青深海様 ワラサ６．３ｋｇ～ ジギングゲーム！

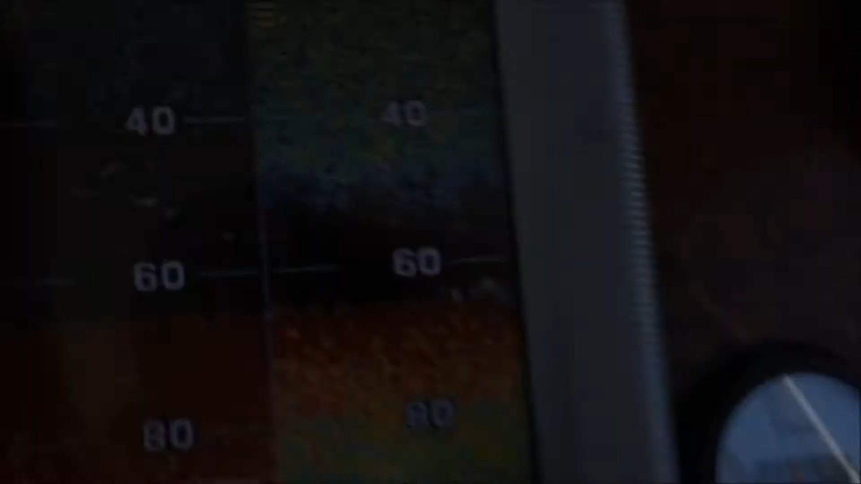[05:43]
ここでかけて、今どんどん潜っちゃって、
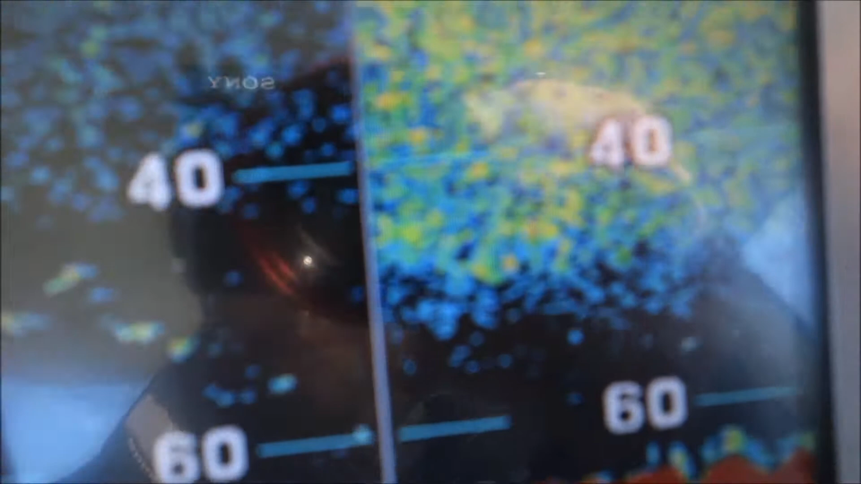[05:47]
ボトムから 5,6 メーターのところまで一気に潜っちゃった、
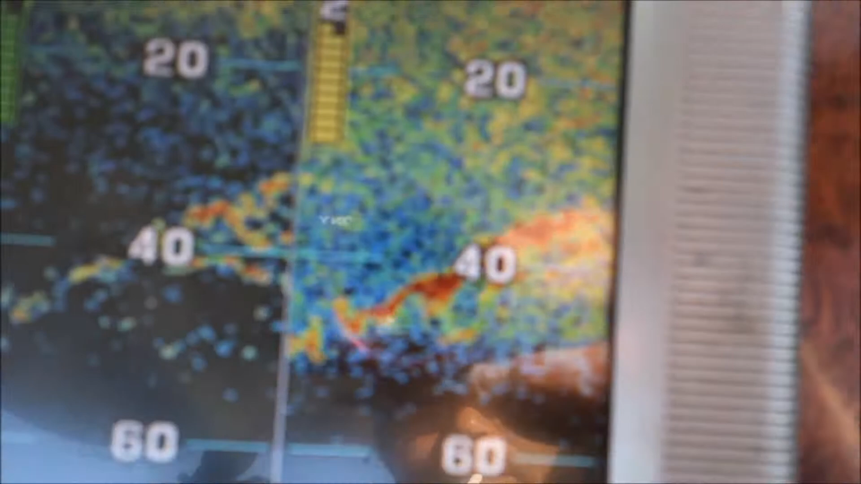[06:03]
魚だいぶ上に上がってきましたね、あと30ぐらいか、あと30、
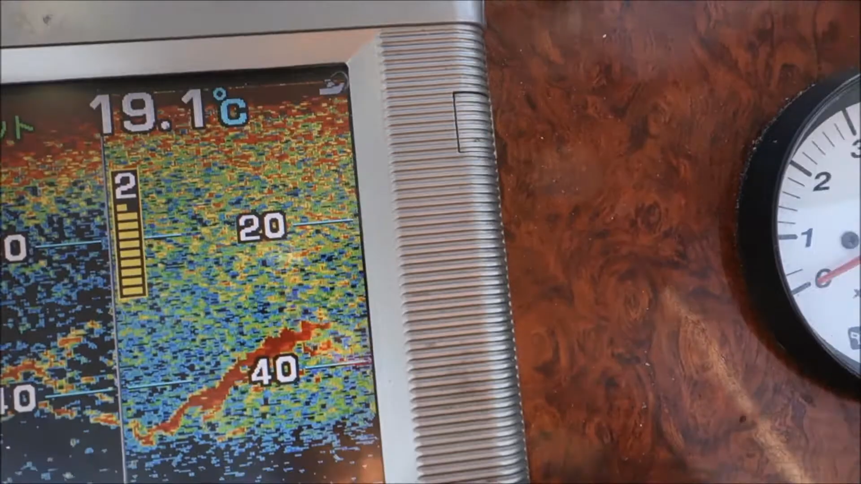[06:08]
On screen: water 19.1°C
あと20じゃんかよ、遅いよ、
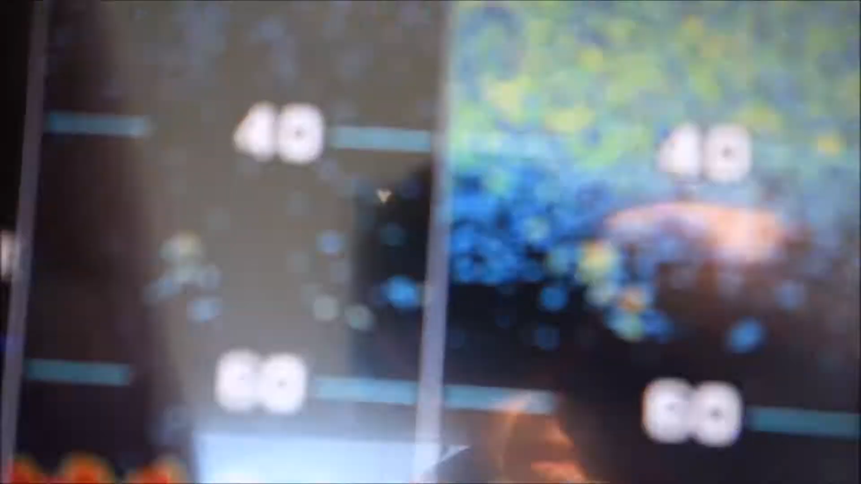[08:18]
やっぱね、これって言ったらば釣っちゃったよ、